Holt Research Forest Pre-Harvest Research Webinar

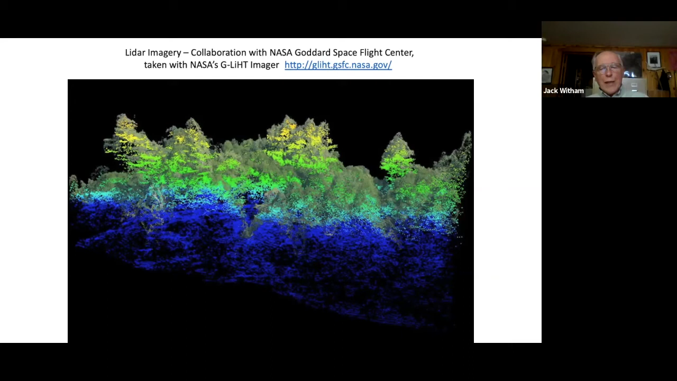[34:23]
In recent years, we've been working with the NASA Goddard Space Flight Center for doing their LIDAR imagery. You can see we had a graduate student working here with some of the data, and this is one of the 3D images that he created using the LIDAR imagery. Next. There's another image looking from above. Down at the Holt Forest, you can see individual tree stems.